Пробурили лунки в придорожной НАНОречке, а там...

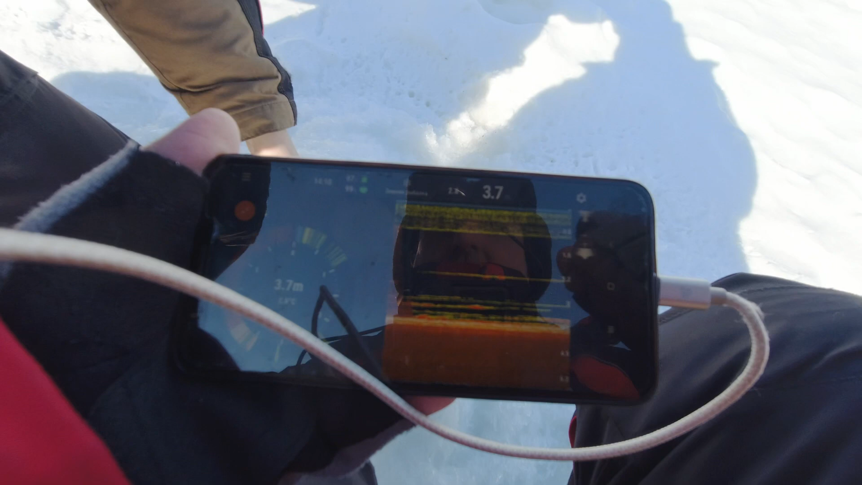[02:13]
On screen: depth 3.7 m
рыба до могу нифига себе да вот это она тут ямка хороших до глубина 3 7 метра рыба под мулон на 3 на 38 я короче сюда сразу ставлю палата ага в другом месте вы ставит он палатку я сюда ставлю ага я оставлю сюда со сумбала костя хера
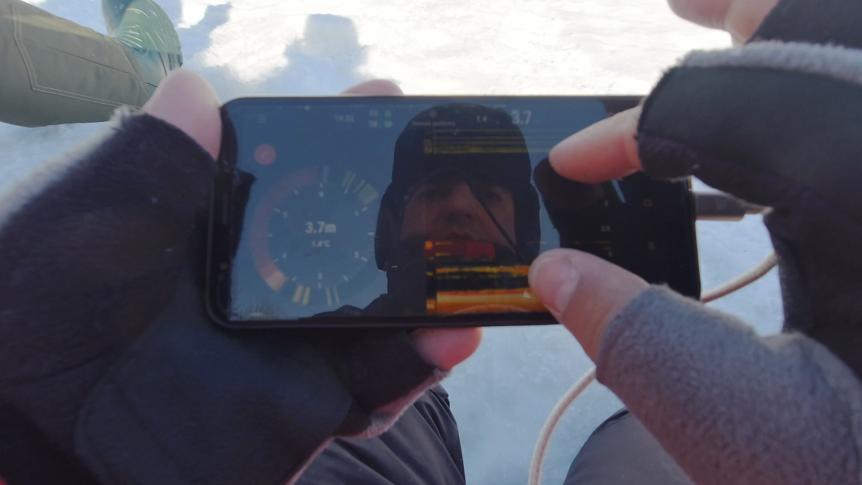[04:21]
вот ребятушки смотрите в моей лунке рыбы просто тьма и на дне и выше и ниже но пока что не клюет только щуки ну просто забил а пока не ест поехали в обедчик